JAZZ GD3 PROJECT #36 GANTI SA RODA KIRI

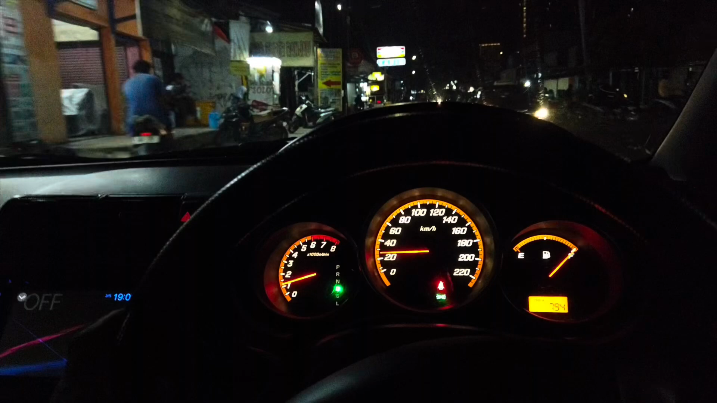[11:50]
Itu yang bikin di kuping gak enak banget tuh dengerinnya. Padahal kemarin kita baru ganti tuh kanan kiri sayapnya satu set pakai Bensco punya.
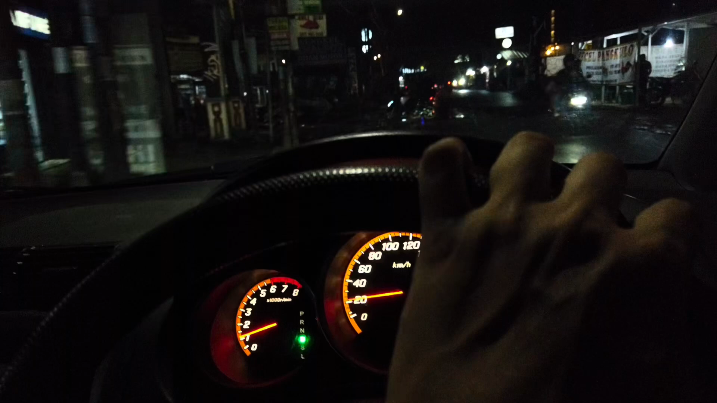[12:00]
Nah ini hitam knalpot nih guys nih. Ini yang pertama nih.
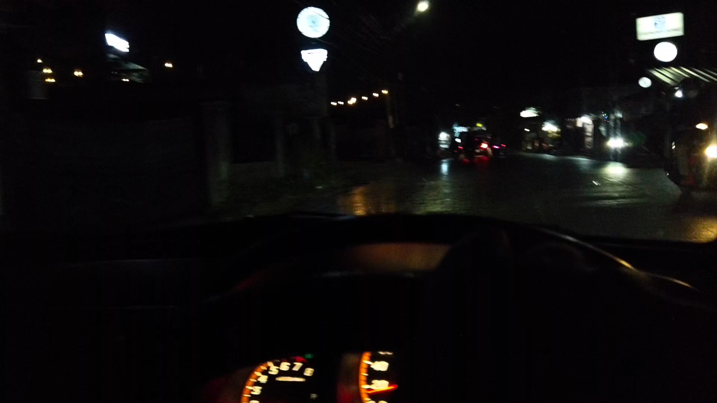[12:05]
Kemarin kita udah ke hitam yang tiga. Biasanya di sini nih macet banget nih jalanan.
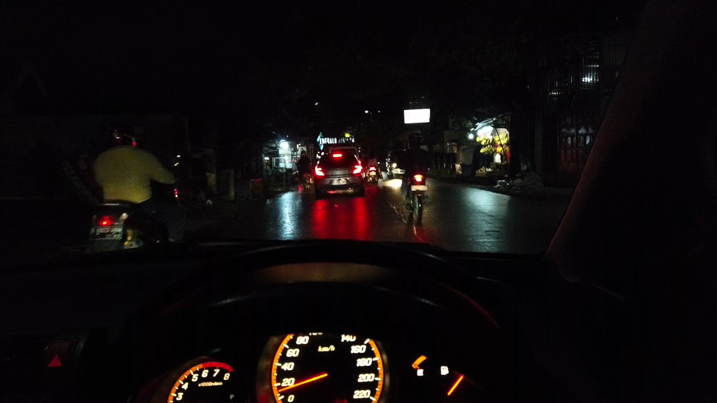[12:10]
So jadi buat teman-teman nih yang penasaran proyeknya tadi apa aja, kita tadi ganti asroda kita sudah mulai bunyi kretek-kretek kalau belok ke kanan, dan pas belok ke kiri juga udah mulai parah bunyinya.